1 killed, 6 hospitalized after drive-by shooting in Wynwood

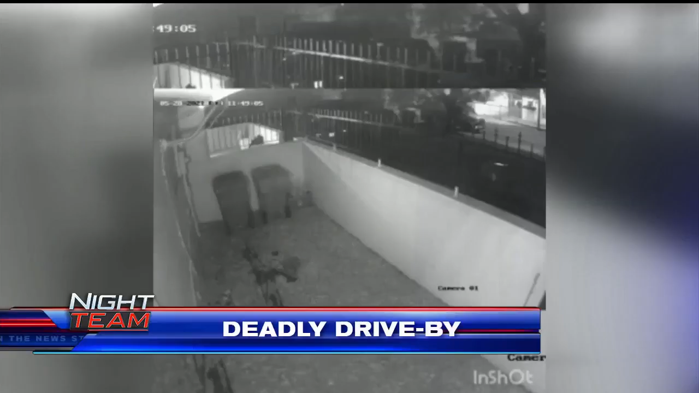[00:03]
Right now on the night team, the sound of gunfire during a deadly drive-by in Miami's Wynwood neighborhood. When it was all over, seven people would be shot.